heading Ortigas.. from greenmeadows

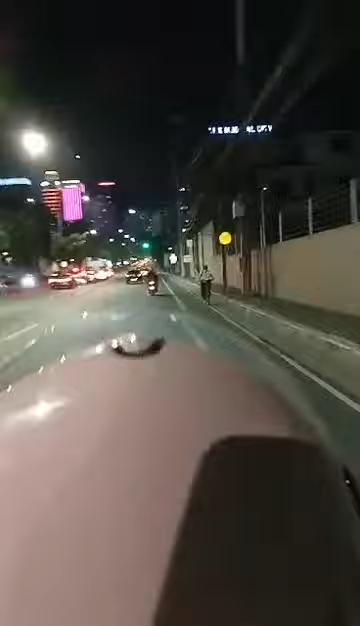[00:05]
Dito na kami Ortigas From Green Meadows do Basta kami ng Ortigas
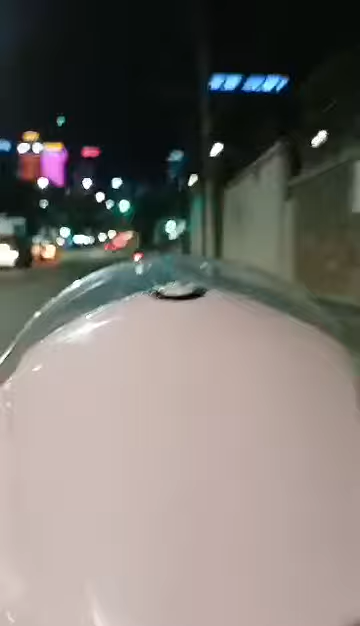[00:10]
Ano kaya tayo?
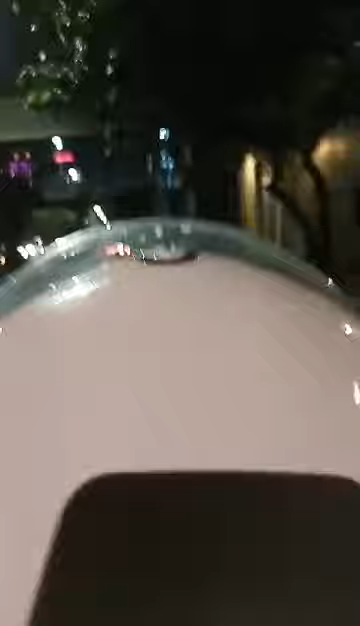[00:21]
Kakaliwa kaya tayo dyan sa Meralco Avenue O Magano tayo Okay
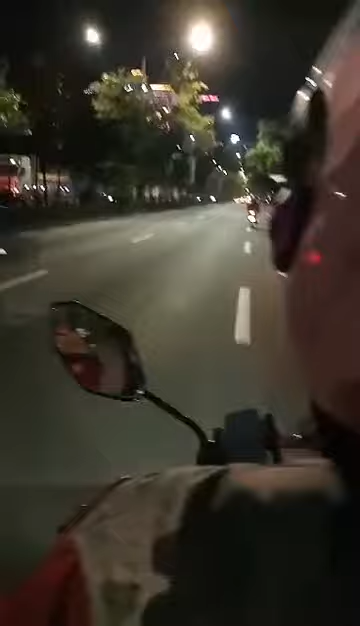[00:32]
Wala ba si Nabe? Joshua Yung driver ko Yung misis ito Ayan sila M-M Ayan sila M-M Dito kami sa Ortigas Hindi ko maalaman kung masang Meralco Avenue kami O sa Ortigas kami Dagaanin O sa Green Meadows
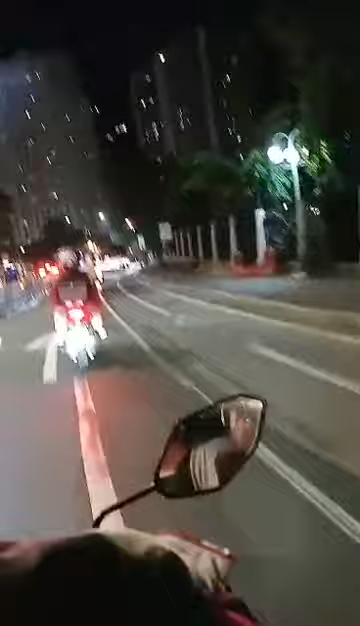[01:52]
Sa kanan tayo Huwag kang kakaliwa Kanan tayo O mga pato ka dyan eh Sarado nga yun O Ito na kami sa Ortigas O ayan yung Maralco Avenue